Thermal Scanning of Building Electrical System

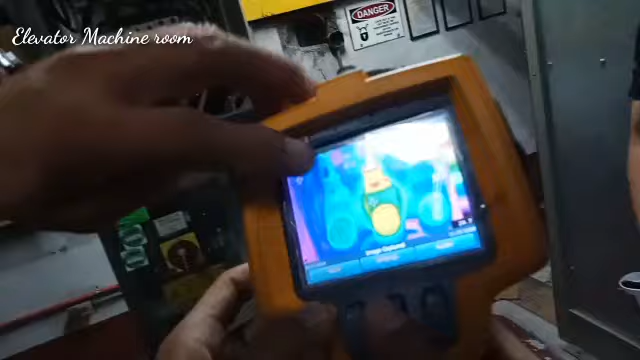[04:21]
White. Ito po yung temperature palette mo. So, colder to hottest.
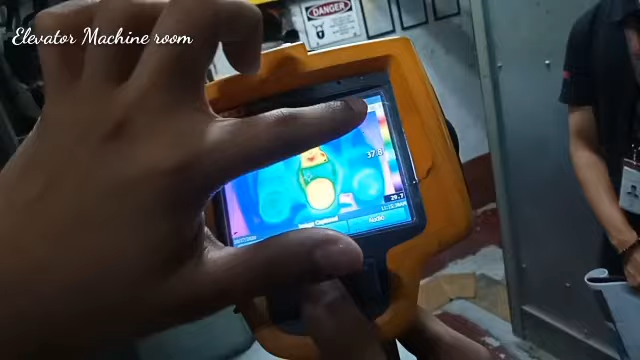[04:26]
So, ngayon, anong yung measurement niya? Nakaka-subscriber.
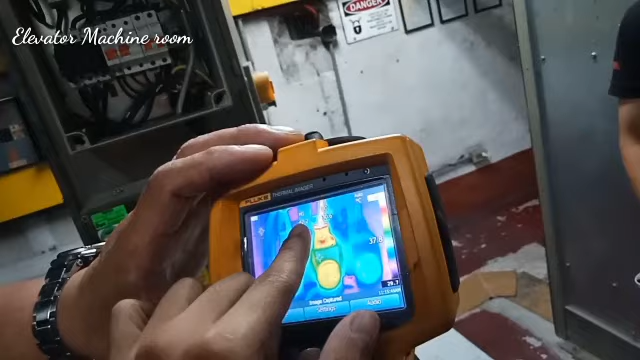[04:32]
Yung high nasa yung white, diba? White?
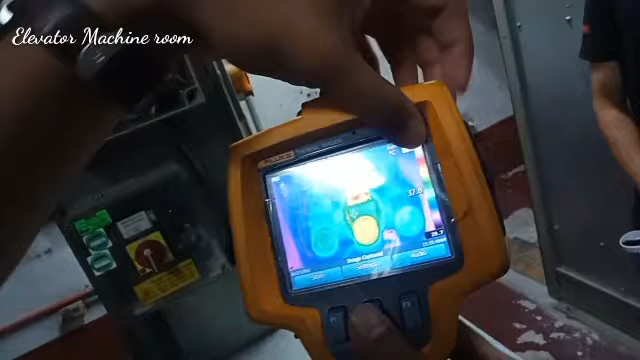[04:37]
47.2. Simura pa.
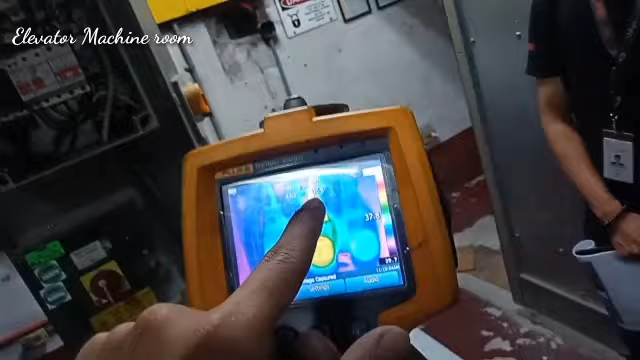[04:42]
Pinakamababa na, 30.6 itong surroundings. So, ito yung anomaly. So, yun ang may anomaly.
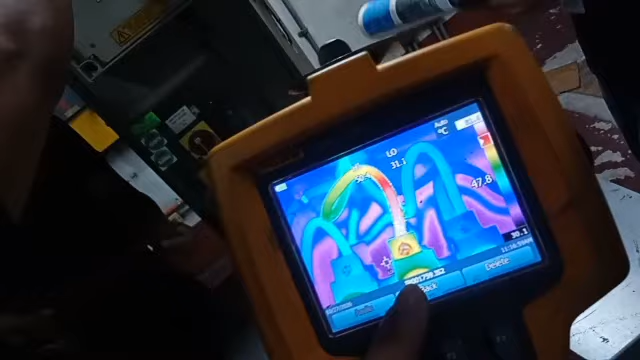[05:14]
Terminal? Parang palang ano yan, pag sa tao ba yung temperature niya o kapalit pa rin?
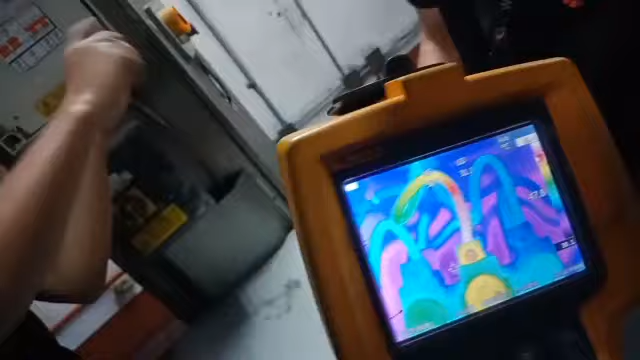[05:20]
Kasi yung bagong iba kasi yung mainit dati sir, tapos iba yung mainit din ngayon.
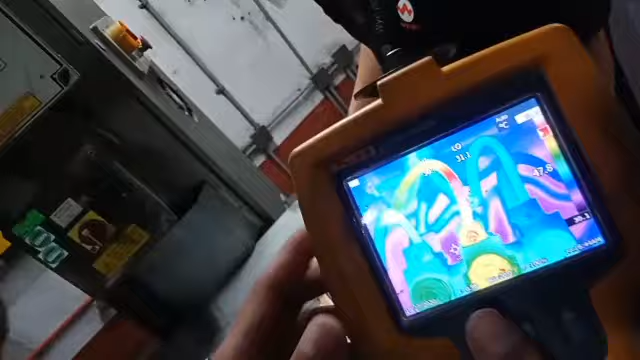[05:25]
Ano yung mainit dati? Yung mainit niya yung pinakabilog niya nung una eh. Oo, ngayon ang mainit. Tapos ngayon ang mainit ito. Yung wire na?
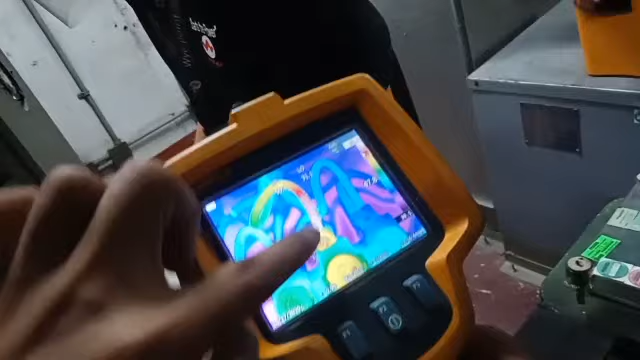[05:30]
Yung wire sa, sa loob, sa loob. Hindi yung katalo po na lang kay Cole. Saan ang gagawin pag ganyan?
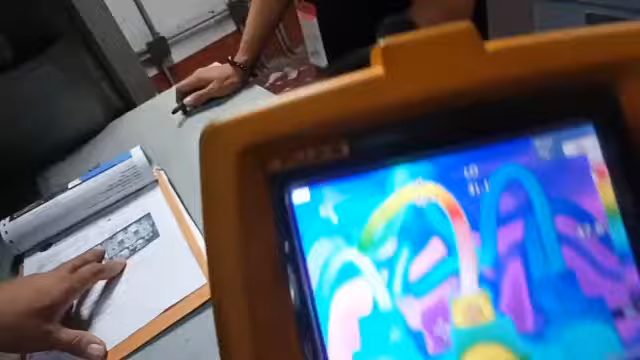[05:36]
Dati yung temperature, 58, ngayon 40. 50.4.
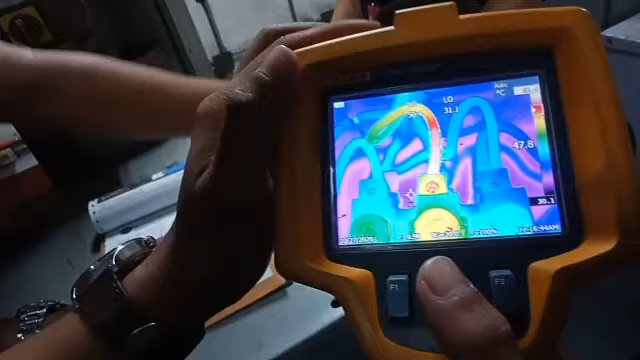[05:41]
Anong normal nun? Depende po eh. Depende po. 40 pa pa. Ah, okay. 40 minutes yan lang kay 40.
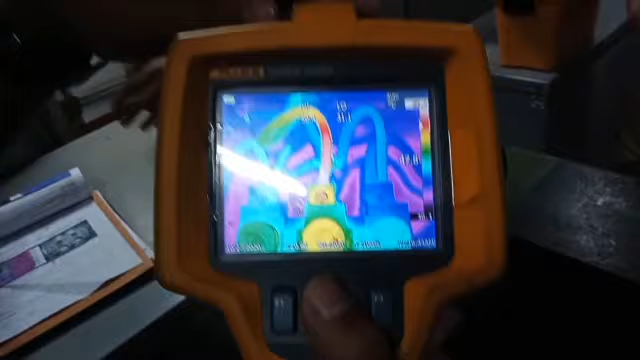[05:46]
So, si elevator ang mag-aano. Nag-finding